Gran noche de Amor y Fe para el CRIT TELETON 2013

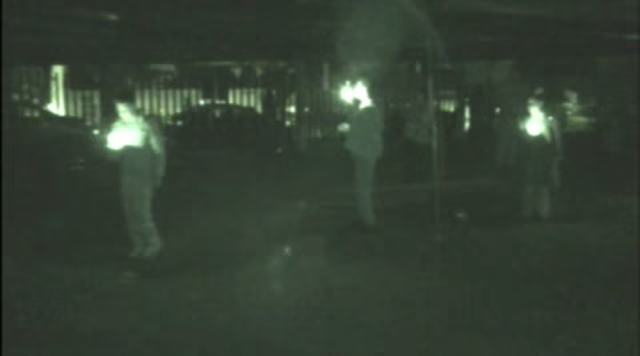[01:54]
recibida por niños que solamente alumbraban con unas pequeñas velas el camino que seguiría el obispo de yucatán josé rafael palma capetillo